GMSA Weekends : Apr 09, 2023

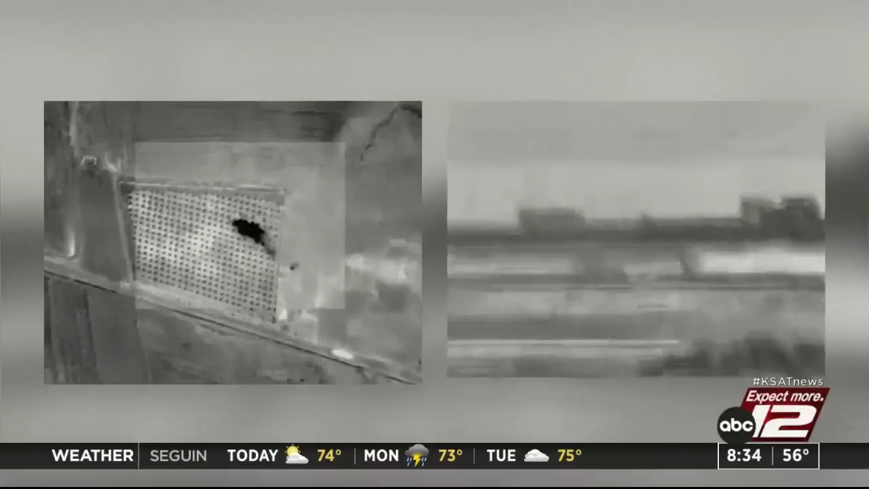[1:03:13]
Israel says six rockets were fired from its northern neighbor. Israel saying it responded with artillery and airstrikes on Syrian military sites.